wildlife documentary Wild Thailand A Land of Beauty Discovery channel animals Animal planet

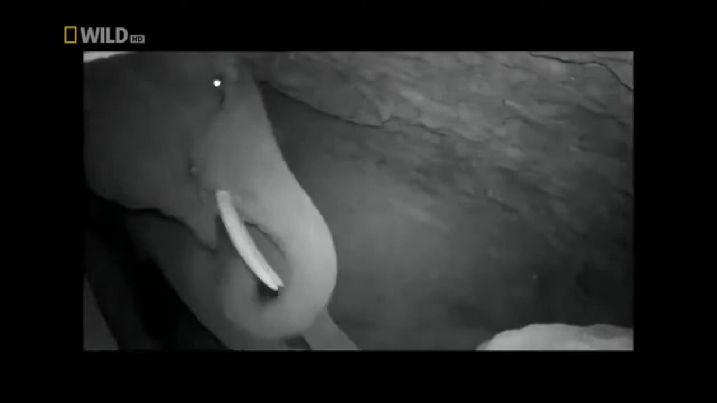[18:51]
Mining the cave for its life-giving salt. Seems like a popular venue for elephants.